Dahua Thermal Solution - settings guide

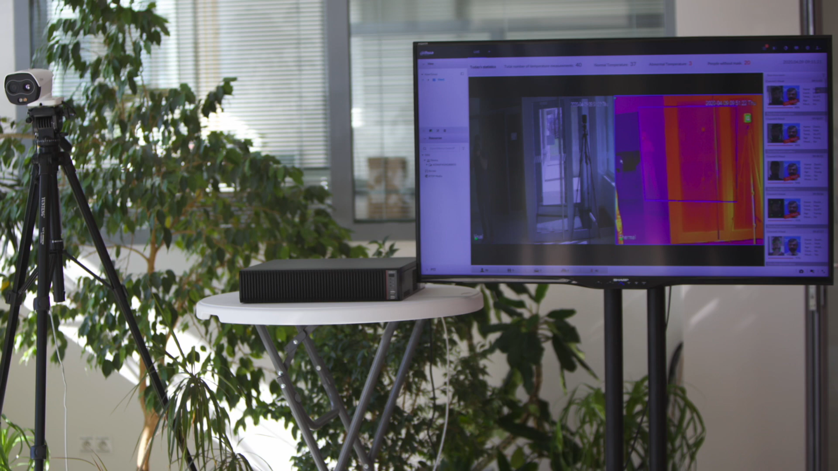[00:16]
To operate the thermal set itself is simple. A user with basic computer networking
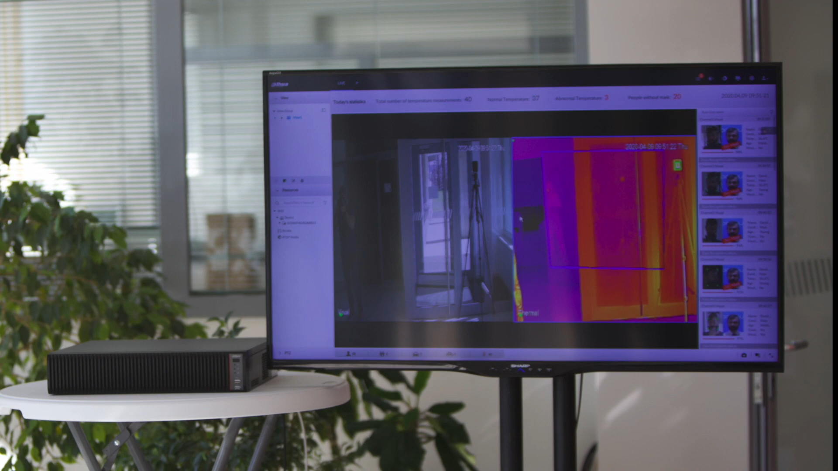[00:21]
knowledge will put the entire system into operation in 20 minutes.
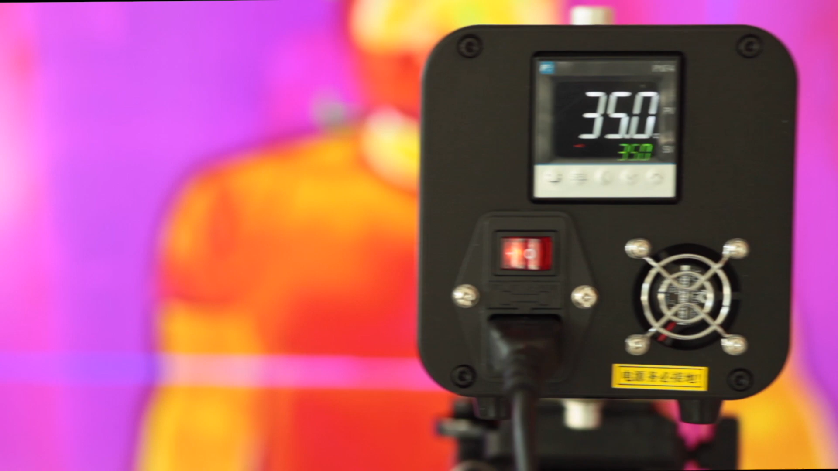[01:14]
The black body is ready for operation within 30 minutes after startup, depending on the ambient temperature.
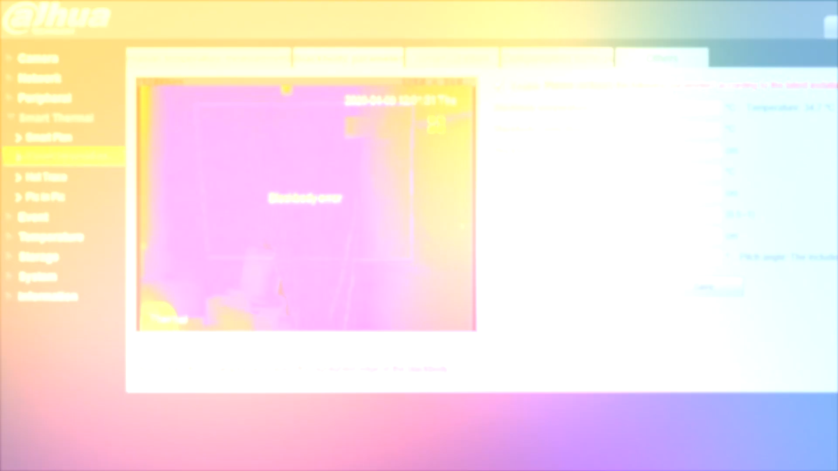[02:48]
In the Human Temperature Measurement tab, enable the use of body temperature measurement mode and draw a temperature measurement area using the Draw Rule button.
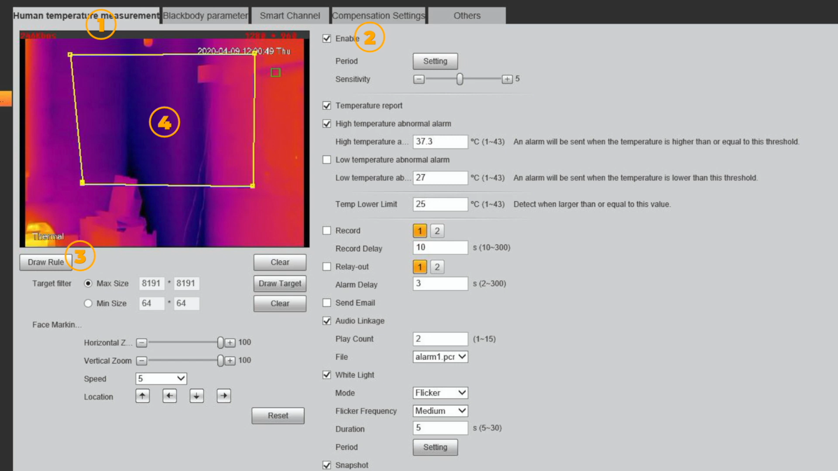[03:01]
The area must not overlap with the blackbody calibration point. In order to activate the alarm, it is also necessary to enable the temperature report, high temperature alarm using acoustic signaling, activation of the LED on the camera body, and saving the alarm image. The settings must be confirmed with the Save button.
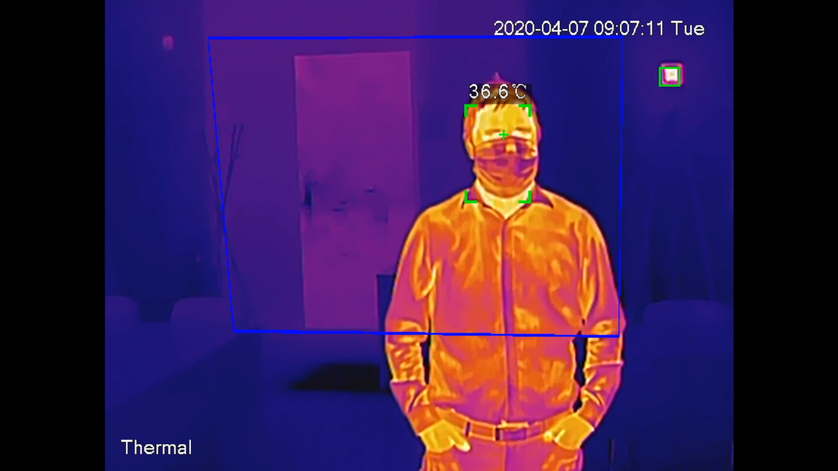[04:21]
On screen: spot 36.6°C
Test the camera's response when measuring normal temperature and simulating elevated temperature by placing a warmer object in the face area. For example, a cup of coffee or a glass of warm water is sufficient for testing. The last step in verifying proper function is to move the blackbody out of the region in the picture setting. If you hear an alarm, the camera is set correctly.